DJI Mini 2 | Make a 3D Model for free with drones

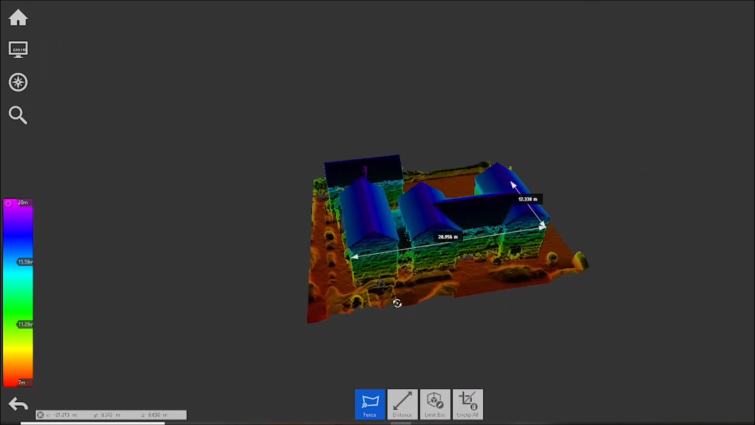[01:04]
In order to proceed with the processing,
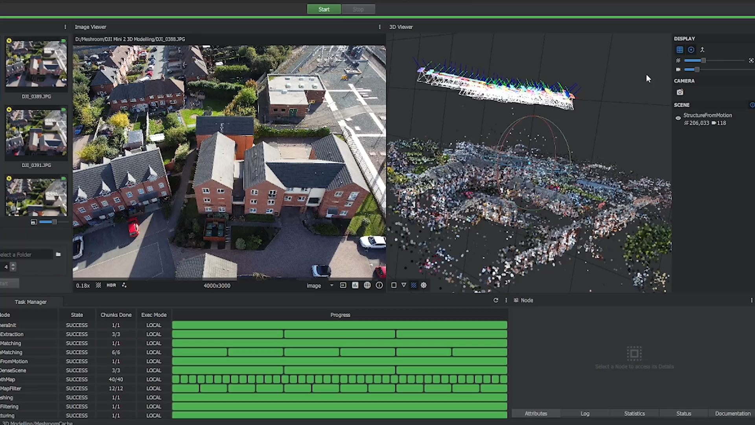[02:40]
In order to see the 3D model, we need to go to texturing, click on it and then press start again.